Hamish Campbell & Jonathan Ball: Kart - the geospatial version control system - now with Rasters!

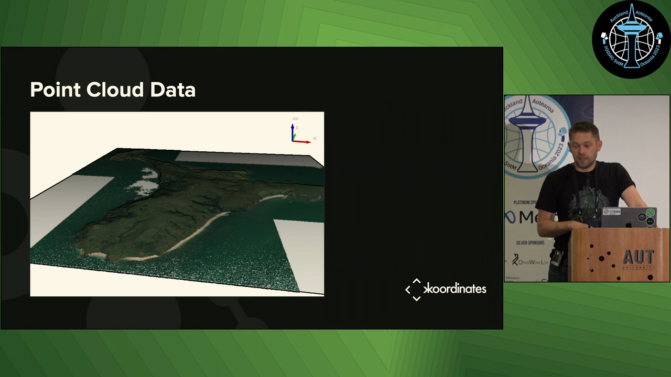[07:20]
It's quite a small data set and colorized with the aerial imagery. A much pretty example with permission of Emery if you went to us talk about creating very very nice maps out of point cloud data with QGIS and Blender and whatnot.